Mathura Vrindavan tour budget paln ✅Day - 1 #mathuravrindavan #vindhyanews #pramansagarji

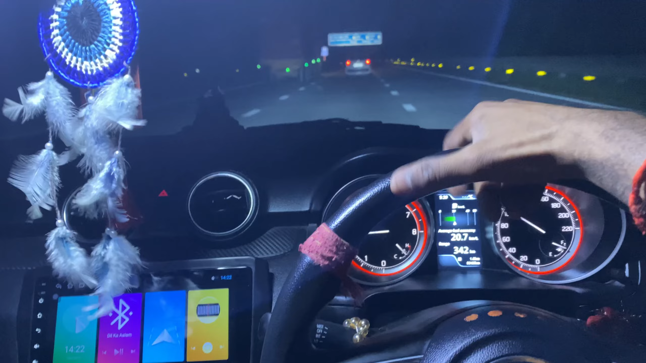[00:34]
तो अभी अपना हम एक्सप्रेस वे पे हैं, चल रहे सीधा, और हम जा रहे हैं मथुरा, और यहाँ से है मथुरा 125 किलोमीटर मथुरा वृंदावन।